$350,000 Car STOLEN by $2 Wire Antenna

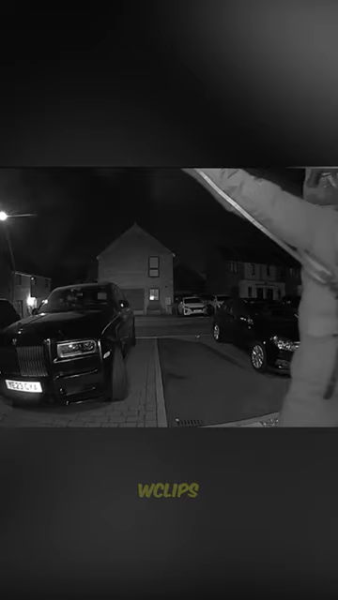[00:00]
This $350,000 luxury car was just stolen by thieves using a $2 wire antenna, and here is how.
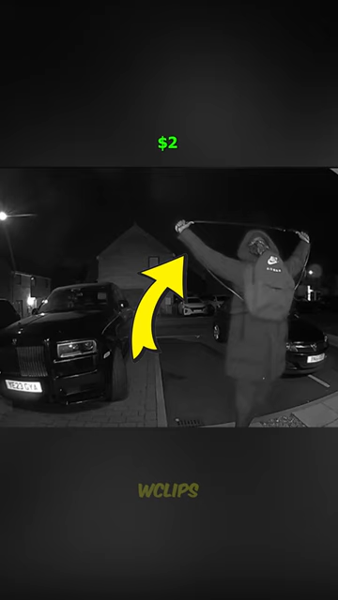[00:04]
This new stealing method is called a relay attack, which can be used on almost any keyless car.